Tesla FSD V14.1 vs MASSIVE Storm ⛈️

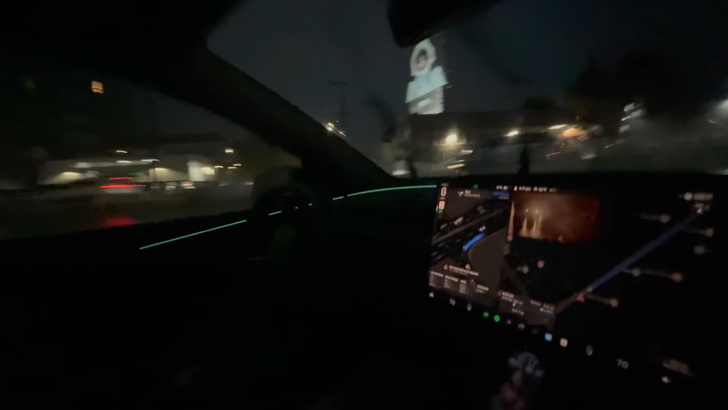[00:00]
pouring rain happy halloween seattle is absolutely pouring
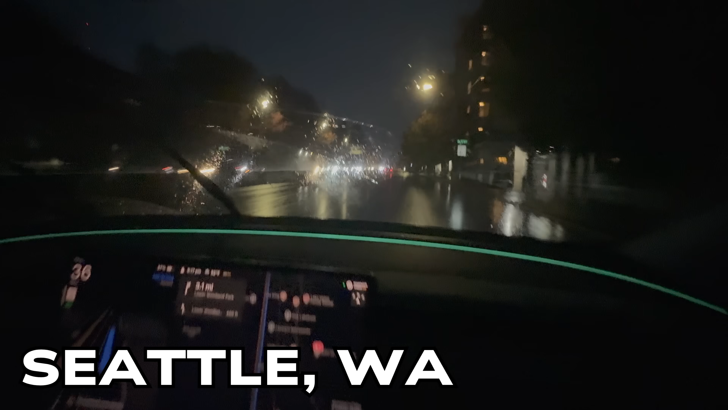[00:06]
rain tonight i've got my first test of fsd14 here with jay philochit 2025 model y
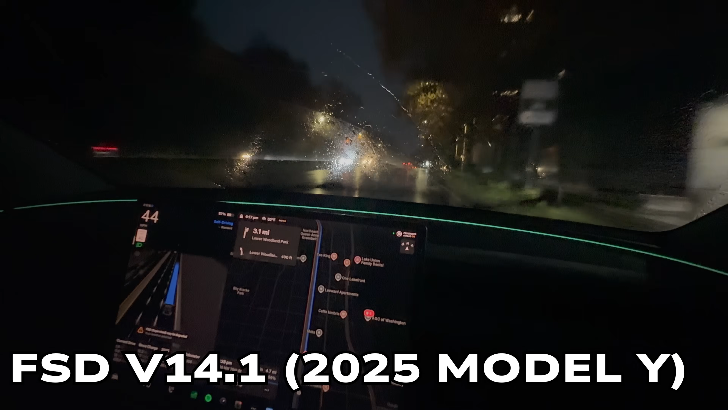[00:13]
juniper edition 14.1 can't even the camera can't even really see out the window because it's such a
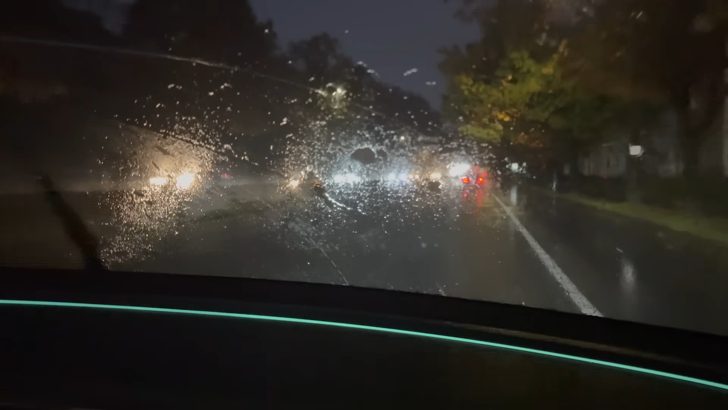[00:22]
situation yeah like this is it's degraded but it's not really acting degraded yeah like it's it is like i know the cameras
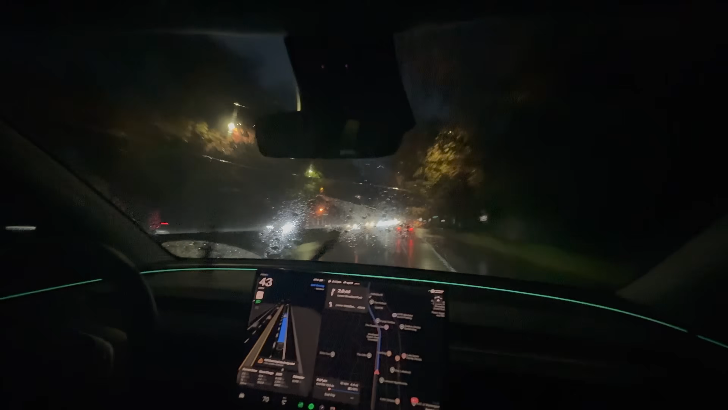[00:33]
makes it look like it's hard to see out of the windshield like it is really hard to see but that we are fully up self-driving right now
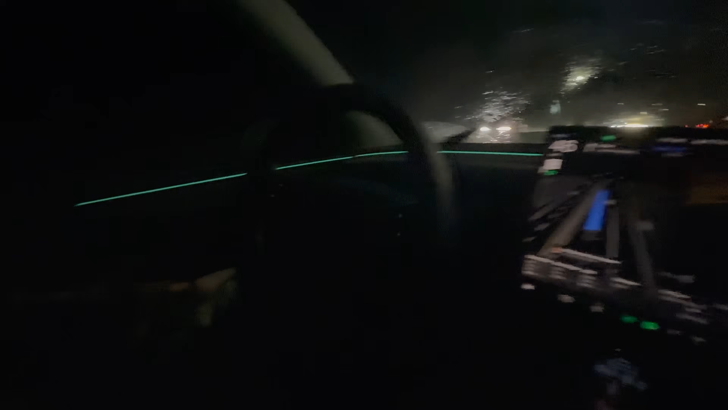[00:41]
we just had a little smooth lane change i mean this is and aurora is so annoying the street we're on right now and we are about to get on this bridge that has the skinniest middle lane the skinniest lanes of all time it will give you 100 anxiety driving on it so fsd is a lifesaver well actually i would prefer fsd driving now than me just because it's so shitty out yeah but that's what i'm saying it feels safer yeah that's what i'm saying though it's
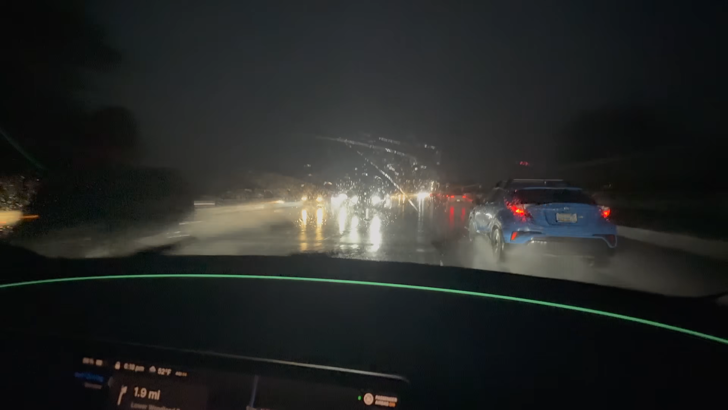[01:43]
slowed down doesn't realize the lanes are so narrow and this guy is kind of encroaching this guy right here is barely in his lane there's flagpoles that you can't even see like maybe a foot oh yeah no we can see it we can see him right there yep um anyway so here's my like theory which is
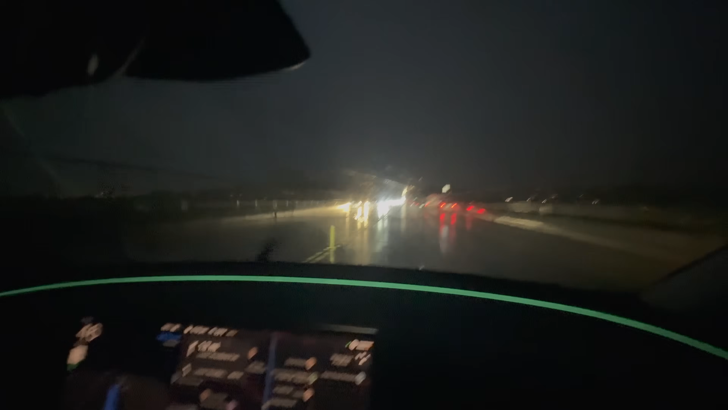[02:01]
whenever there's a major fsd release yeah it's a little bit timid but i think mostly it's people re-learning the new software which has new like quirks or habits and them feeling like it's worse because they gotta learn something new like the car is evolving and the human driver has to be cool like this guy just totally is like basically in our lane so we had
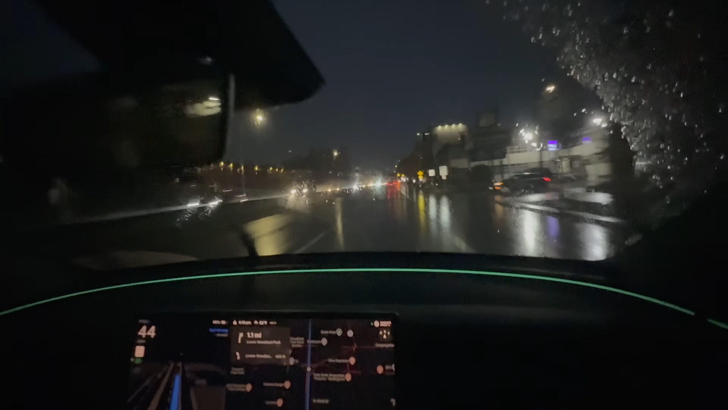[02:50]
uh oh but the other thing i was going to mention is it is a little jerky and cautious because it's optimized in this first update the point 14.1 optimized for safety then they begin optimizing for comfort so that's why we did a couple rides earlier and it didn't quite pass the girlfriend test because it was a little too jerky but yeah but it's because it's being optimized for safety have they ever figured out the like the um the theory that fsd
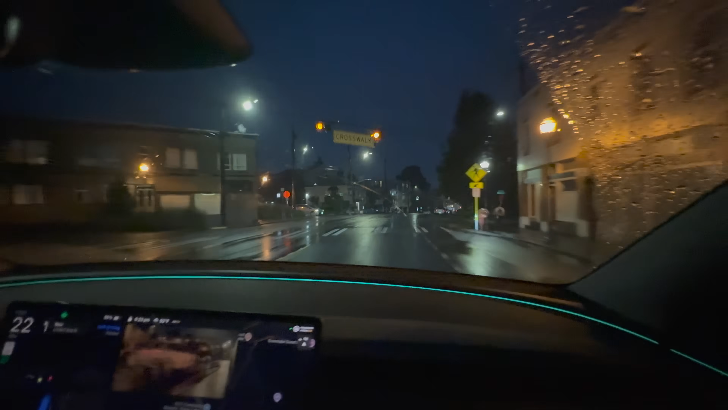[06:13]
halloween trick-or-treaters we got an unprotected left no problem no problem i have noticed it's a little more human-like on like turns like that like it was very human-like right there like it doesn't kind of follow exactly the map but it follows like a smooth trajectory yeah it feels very smooth in certain ways this is a nice one oh and okay this okay i thought this was gonna be boring but these this is a classic seattle street which i think is gonna make
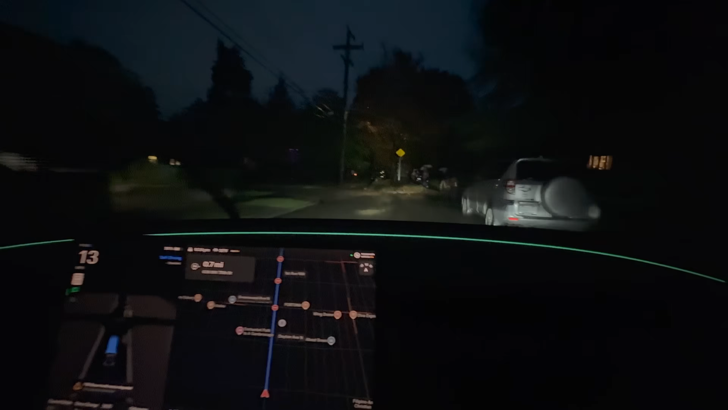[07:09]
uh it's going to be a very difficult thing we got trick-or-treaters oh we got trick-or-treaters happy halloween and we're going slow and smooth slow and smooth i mean not sure if the video is doing justice to how kind of tight this street is here but i want to i want to see a car come i want to see a car come in front of us so we can kind of have like a standoff here and see what fsd does yeah because i've heard it will reverse no bro see the video or two of it in different
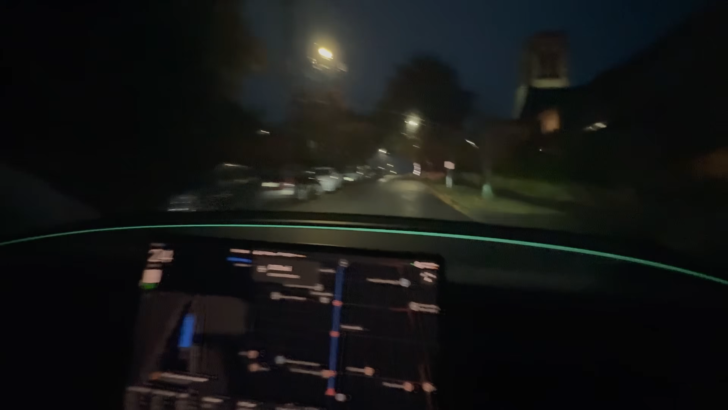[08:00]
never heard of fsd reversing so that's pretty cool this version oh here we go yeah this is kind of two way here yeah a little it widened up a little damn it didn't even flinch at that that was nice okay this is tricky this is tricky because we have a stop these guys do not and there is it is impossible to see how you we cannot see it's a 30 miles an hour
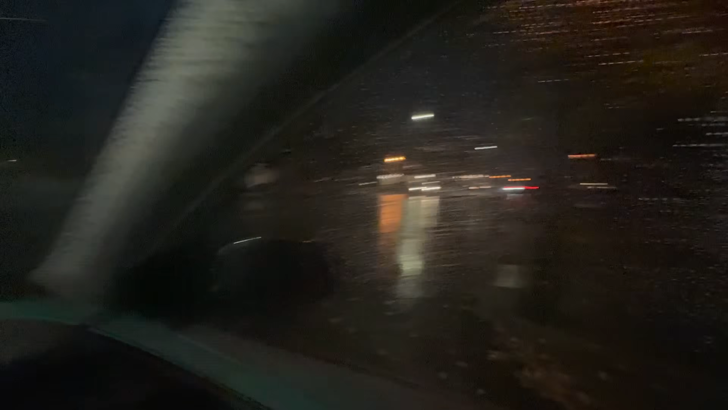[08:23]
street probably i mean this is making me nervous it's almost like you gotta gun it there's zero visibility and these guys i think are parked illegally blocking our view a little bit damn i mean this is this is where you need the superhuman vision i think we'll do fine i think once that side clears up it'll creep a little bit and then go for it is my
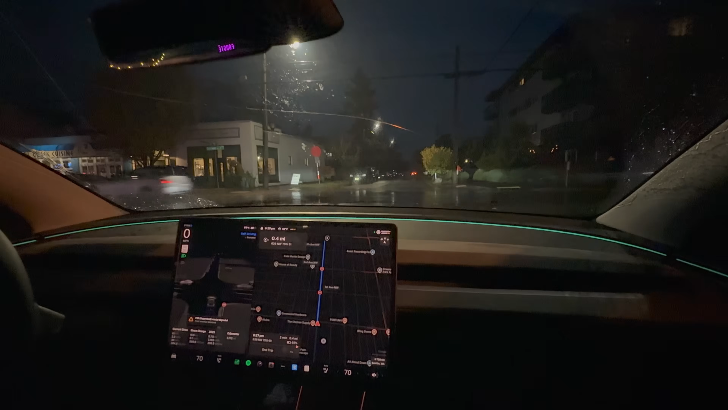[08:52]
expectation yep because that side has a clear view so see creates creeping but there's still a car that's about to come and i think it'll creep again and it went nice and now we have an we have another tight road with another car who is very tight right here
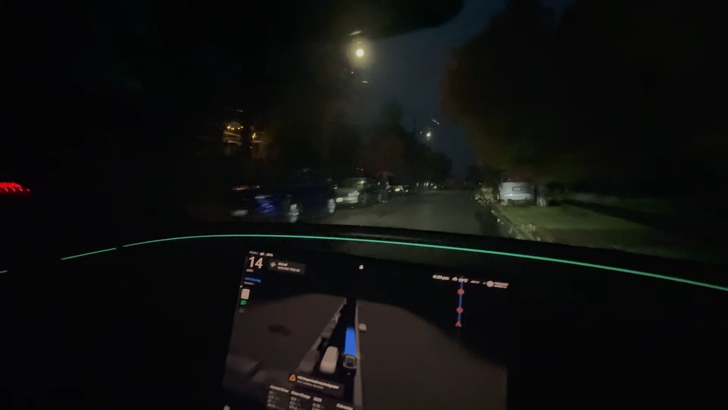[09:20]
no problem though not even a hesitation very smooth wow and i think that's it that wraps it up folks fsd14 pouring rain perfect drive let's go thanks jplg for letting us ride along so so so so so so